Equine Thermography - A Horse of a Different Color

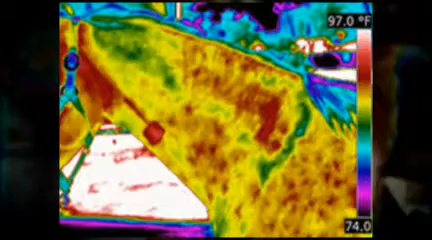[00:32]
On screen: scale top 97.0°F
Not long ago, veterinarians could only locate a problem with observation or palpitation.
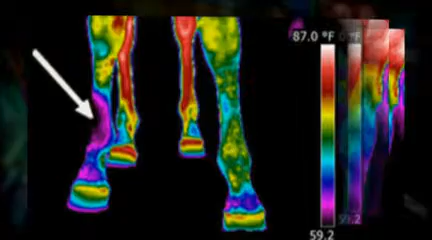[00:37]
On screen: scale top 87.0°F
But with equine thermography, an abnormality, now called thermographic or infrared abnormality,
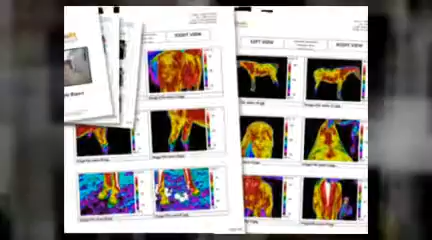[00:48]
can show tissue and stress before the infected tissue becomes damaged.
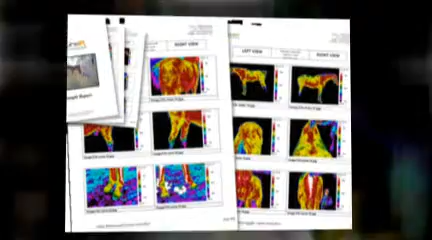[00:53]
Uses of equine thermography include hooks,
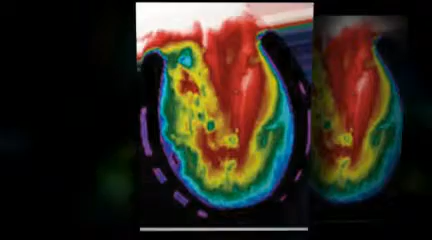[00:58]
tendons, ligaments, joints, back and muscular conditions, saddle pits,
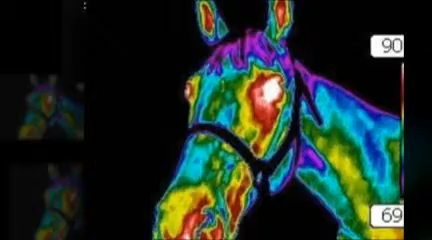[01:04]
and dynamic examinations using the high speed treadmill.